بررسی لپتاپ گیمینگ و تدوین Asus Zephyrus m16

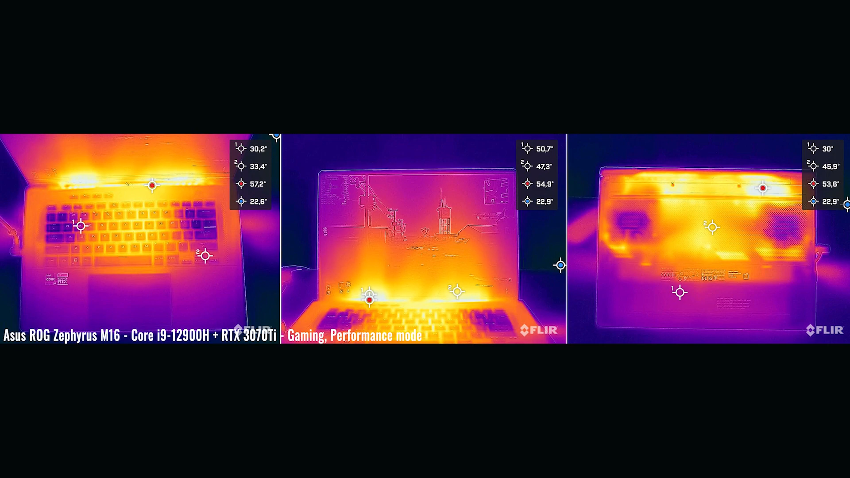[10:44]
نکته جالبی که دستگاه داره توی آوج گرما همونطوری که توی این تصاویرم میبینید دکمه های WASD خیلی داغ نمیشه یعنی جایی که بیشتر کار بر دستش رو قرار میده
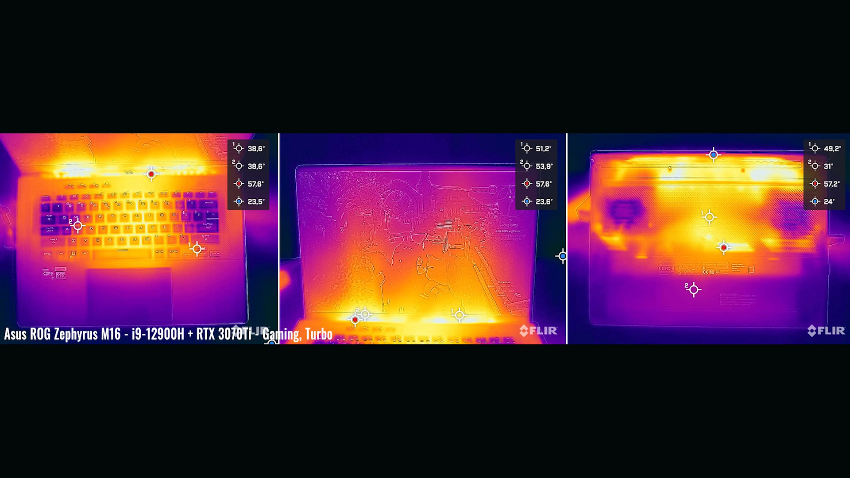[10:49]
بیشترین گرما در وسط کیبورد رو به سمت منیتور اتفاق میفته اینشون
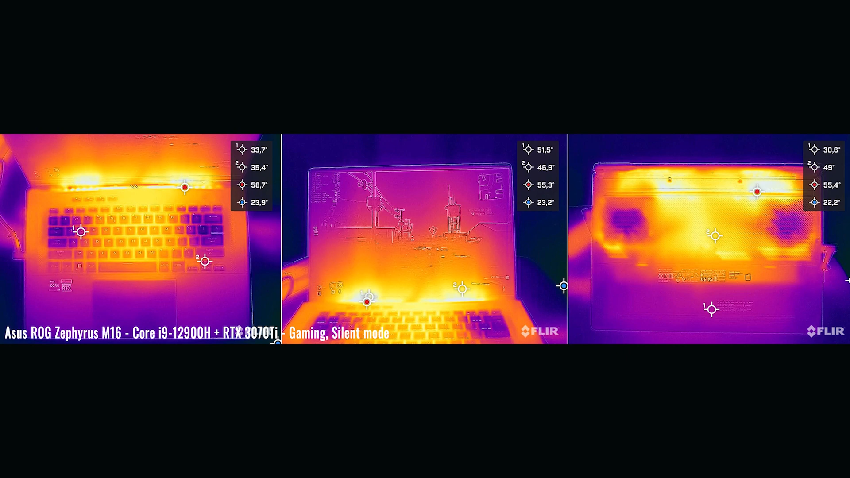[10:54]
میده که در حین بازی کردن وقتی دستگاه داغ میکنه آزاردهنده نیست عذیتتون نمی کنه طول عمر باتری باتری 90 ساعت واتی